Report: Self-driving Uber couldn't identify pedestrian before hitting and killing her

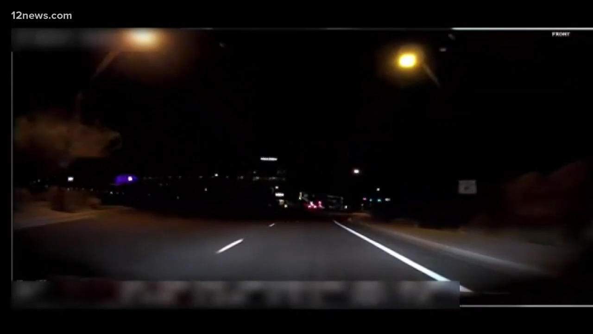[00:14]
49-year-old Elaine Herzberg was detected by the radar sensors 5.6 seconds before the SUV slammed into her. But it couldn't figure out that she was a pedestrian or if she would cross in front of the SUV until it was too late.